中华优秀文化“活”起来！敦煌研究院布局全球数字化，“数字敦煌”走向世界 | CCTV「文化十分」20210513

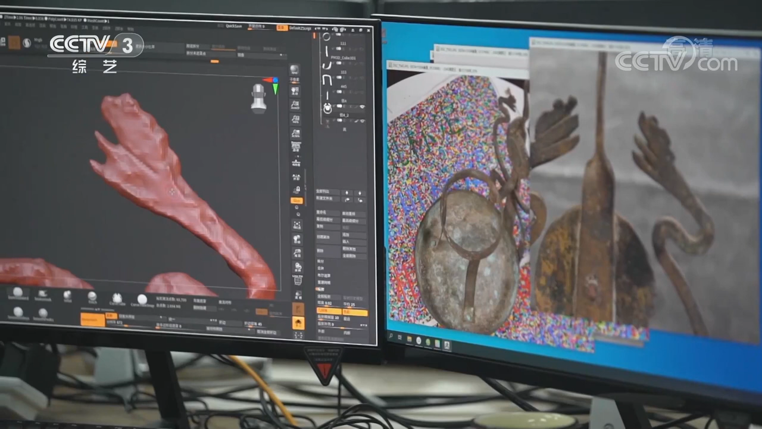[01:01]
数字化技术进行了室内三维建模